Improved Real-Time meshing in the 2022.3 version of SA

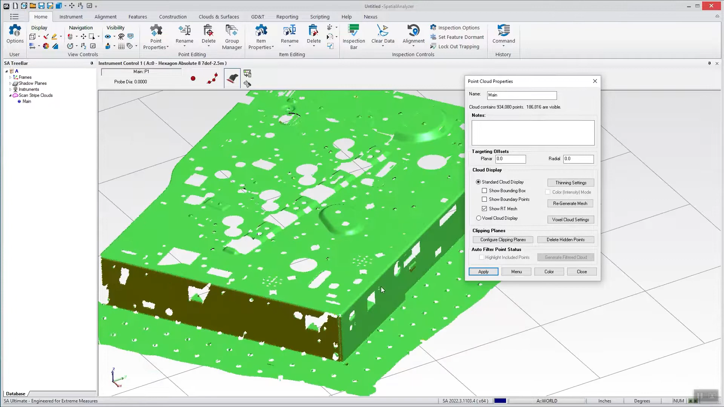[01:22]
And here you can either turn off the mesh or turn it on. You can see the advantage of using a real-time mesh for visualization. You can also turn on the boundary points, which define the edges of the scan.
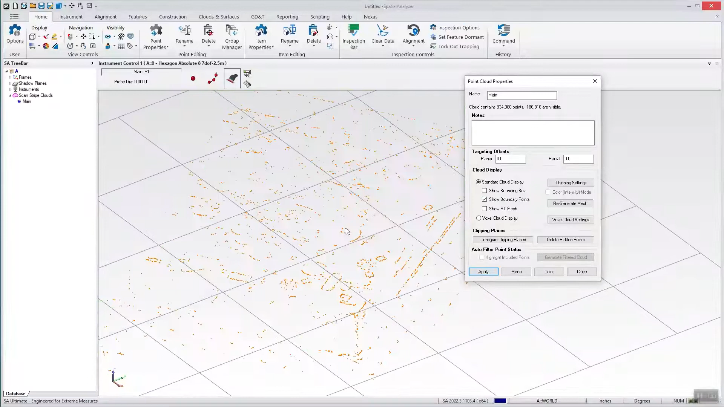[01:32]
And these are all incorporated directly into the cloud itself.
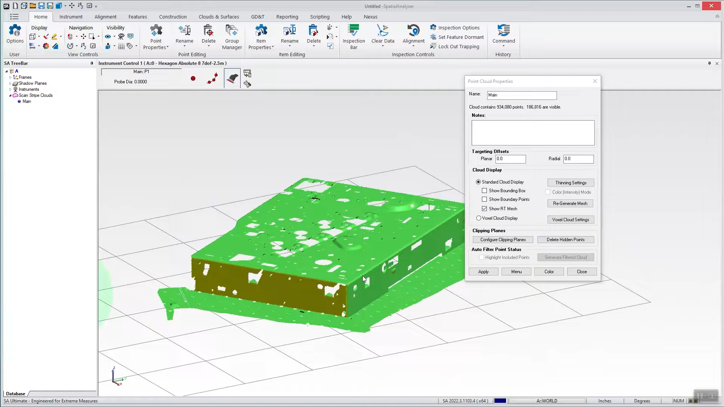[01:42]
Another thing that's kind of neat is that you can open an older file and simply regenerate a mesh for display purposes. So this is something that helps quite a bit. Another thing is you'll notice that there are two colors. There are yellow as well as the green.
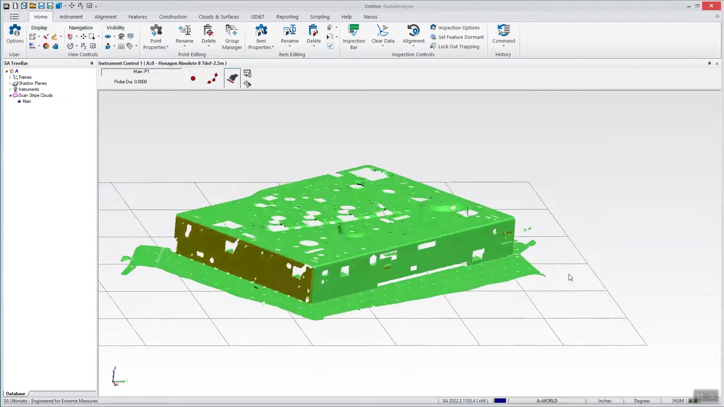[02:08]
And you go under display, cloud and mesh. And then here you can enable the real-time meshing.
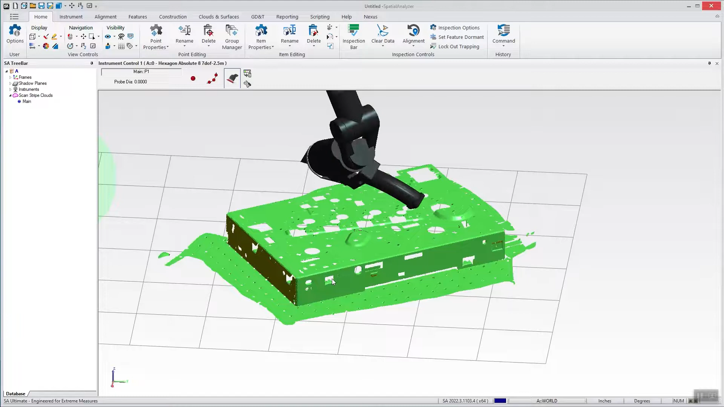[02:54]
you immediately get a warning message. And the idea is that if you have bumped the part and you run into a problem, it'll tell you. It'll light it up and let you know. And if you want to, you can immediately jump instrument and separate that new data from the old and realign.
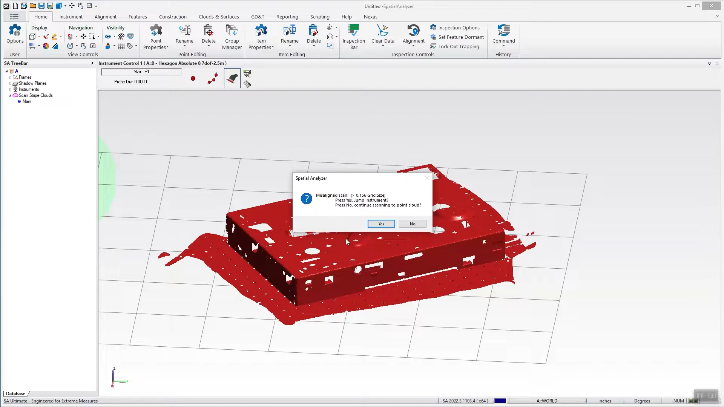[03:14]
And this is an option for you, which brings up the jump instrument and you can get those pieces split out.